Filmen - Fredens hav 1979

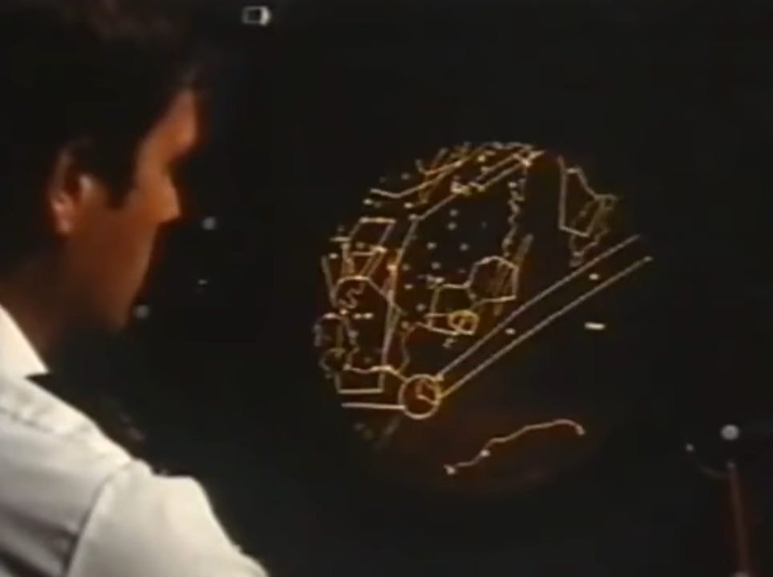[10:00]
Det är en 3-4 stycken trafikare. Det är några av våra egna. Det kommer ut här stöder om Ronneby.
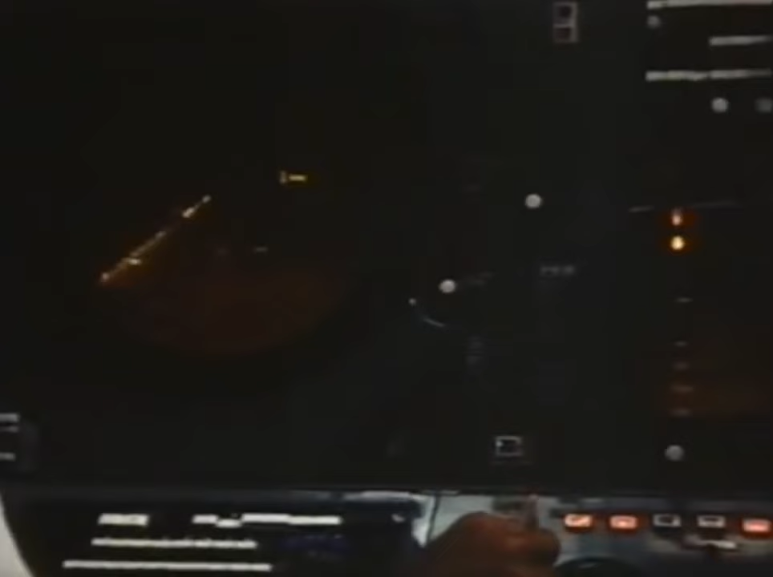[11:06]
Uppgifterna får vi ifrån kontrollcentralen i Malmö, eller Malmö ACC.
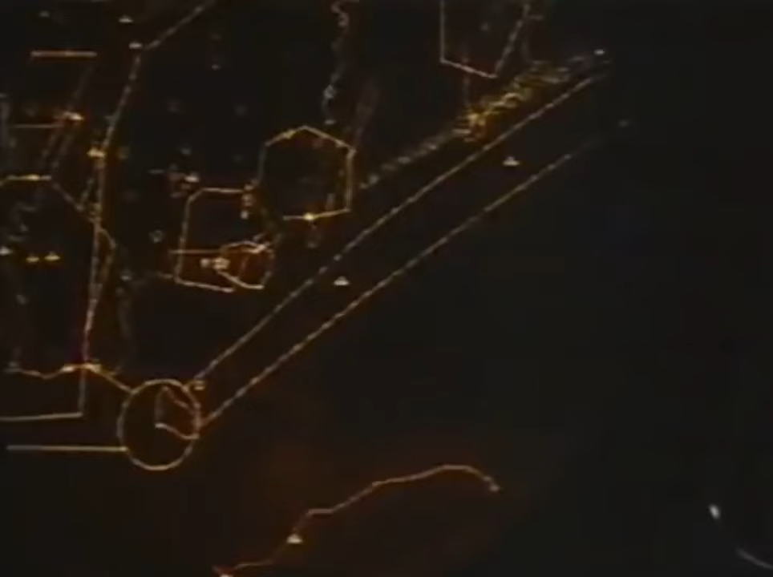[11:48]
Är det väldigt livlig aktivitet så kan det finnas mångdubbelt flera symboler uppe.
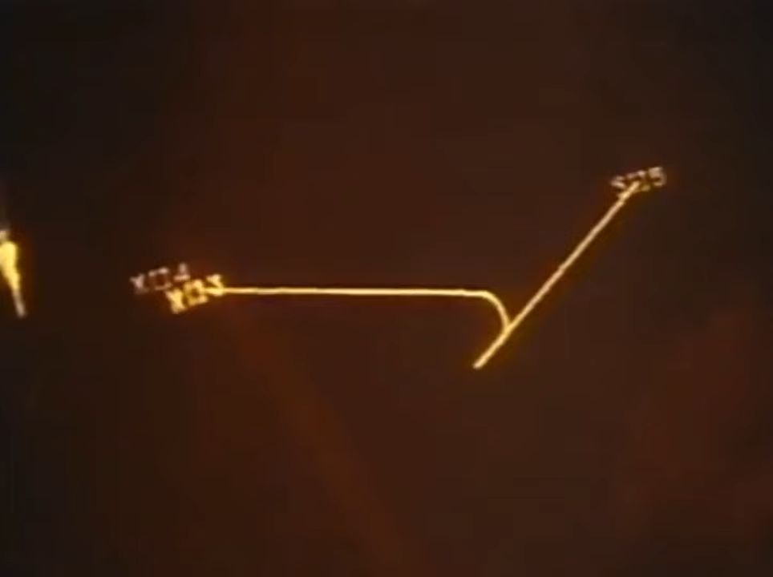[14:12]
Starta Torleby, 120, höjd 2000, stingen. Kvinters 04, Myran, kontakt, fortsätt på kurs, avsikt identifierar företag i ost, avstånd 150.